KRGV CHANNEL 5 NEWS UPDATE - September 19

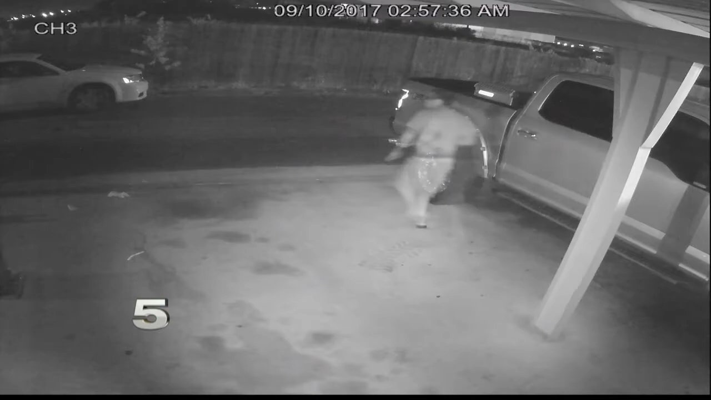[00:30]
One person can be seen running up to a truck parked at the home on the 4700 block of North Ebony. The suspects left in a white car. Police say several vehicles were targeted. If you have any information on who the suspects may be, call Fire Crime Stoppers at 787-8477. Harlingen police are investigating a school bus accident.